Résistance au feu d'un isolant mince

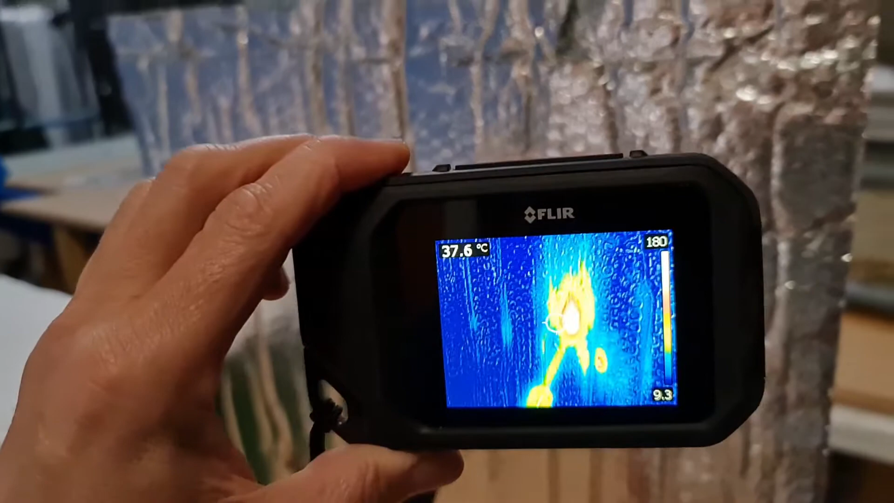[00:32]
On screen: spot 37.6°C
Je mets en place la caméra thermique. Ouh là là, c'est chaud ! On est supérieure à 180 degrés.
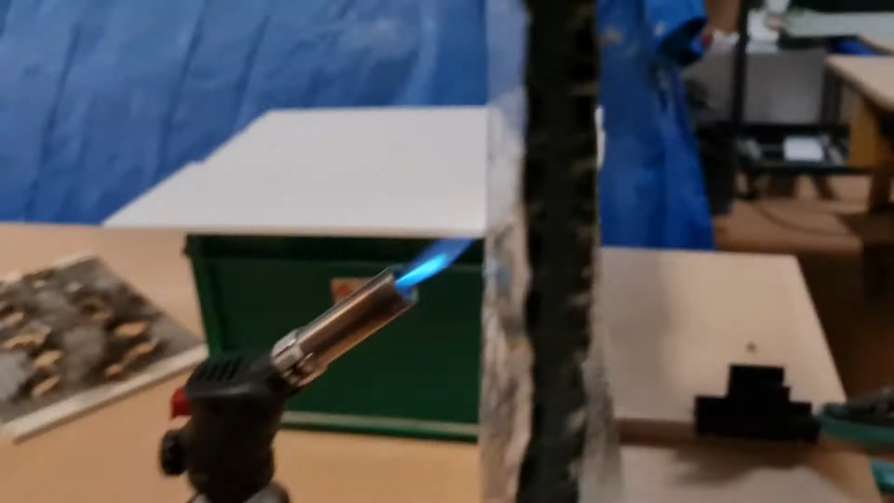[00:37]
Allez, de l'autre côté, on mesure la température de surface.
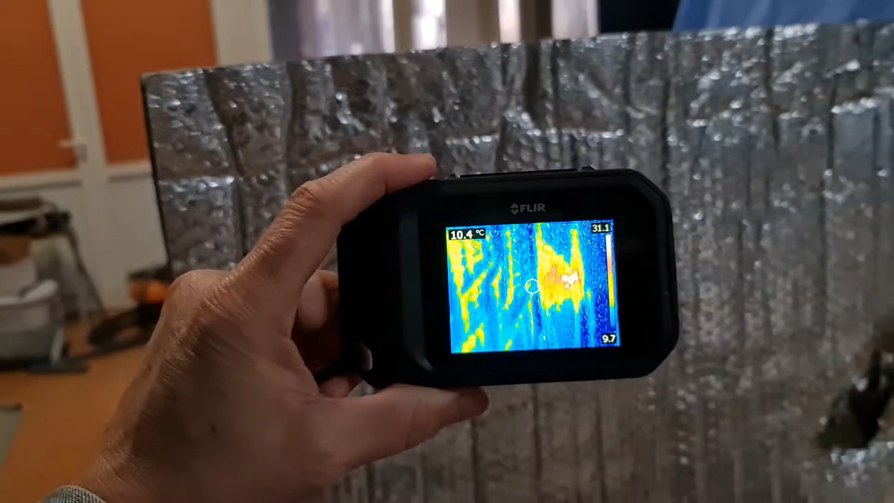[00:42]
On screen: spot 10.4°C
Mouais.
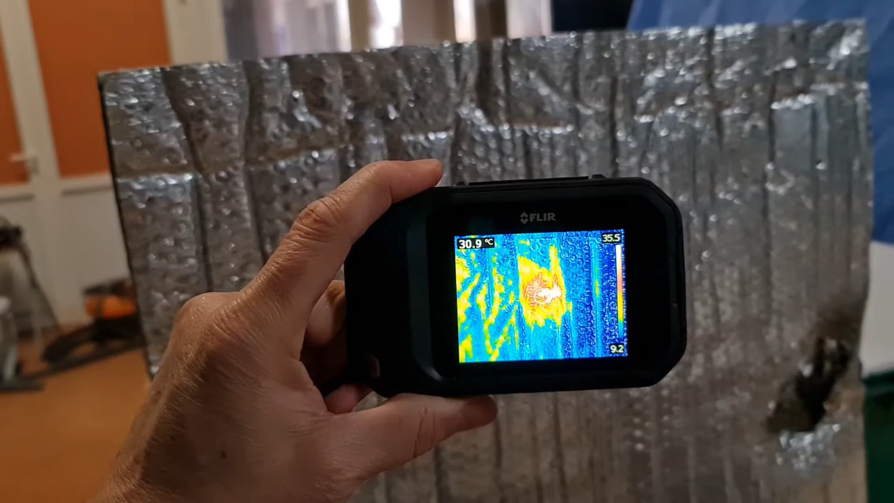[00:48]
On screen: spot 30.9°C
Allez, une trentaine de degrés. Je reviens sur la face avant pour contrôler.
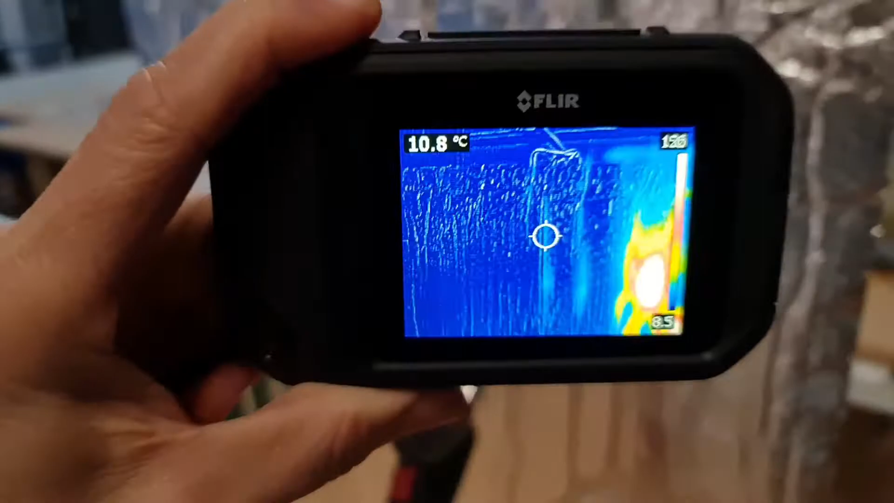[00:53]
On screen: spot 10.8°C
Et à la surface de contact, 180 degrés. J'arrête la flamme, évidemment.